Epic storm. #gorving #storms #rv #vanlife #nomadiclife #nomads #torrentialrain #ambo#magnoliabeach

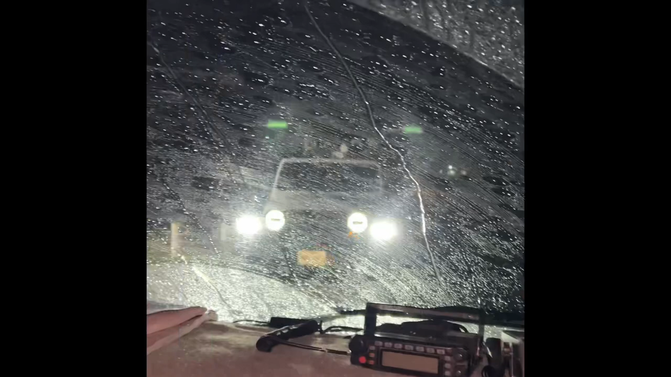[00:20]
But boy it's rocking this old ambulance, which takes a lot. I don't know if you can see it rocking us, but and the winds making a whistling noise as it blows through.